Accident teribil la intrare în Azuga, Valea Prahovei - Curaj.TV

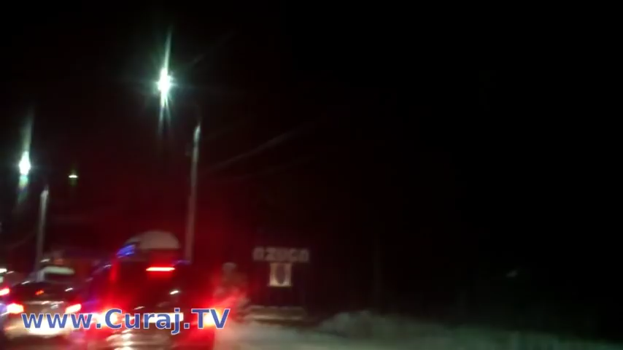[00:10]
Acest accident la intrare în Azuga pe drumul național 1, parcă e asta București-Brașov
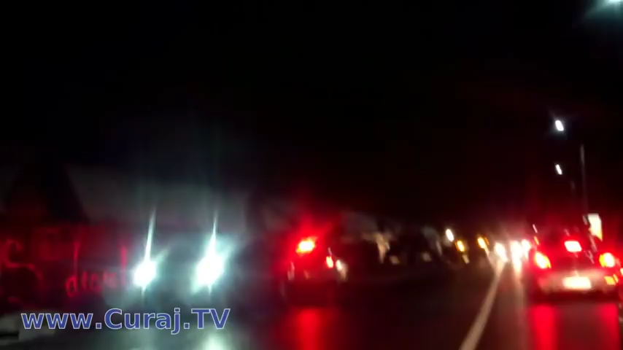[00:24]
Nu prea e clar cine pe cine, dar e clar că a ieșit cineva pe contrasens Și unii vin acum pe sensul nostru și fac slalom
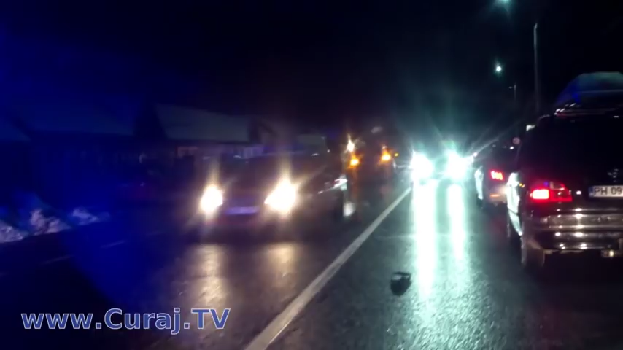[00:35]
Sunt mai multe mașini implicate Unul cu jipan și uite,